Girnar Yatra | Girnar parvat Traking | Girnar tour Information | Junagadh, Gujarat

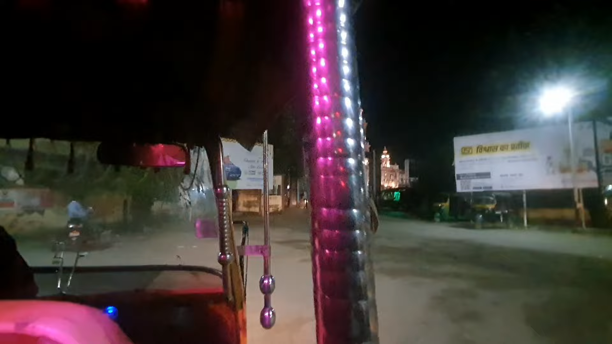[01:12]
जुनागर रेलवेटेशन से तक्रीबन 7 किलमेटर दूर भाँनाद जाने के लिए मैंने ओटो ली है जिसका किराया मुझे 40 रुबे पढ़ा है भाँनाद
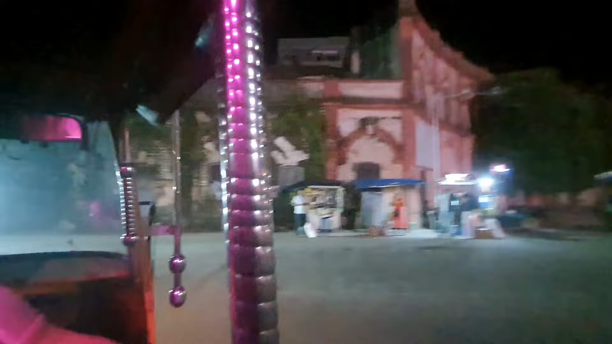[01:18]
आने के बाद आपको देर सारी धरमसाला और होटल देखने को मिल जाएगी आप यहां की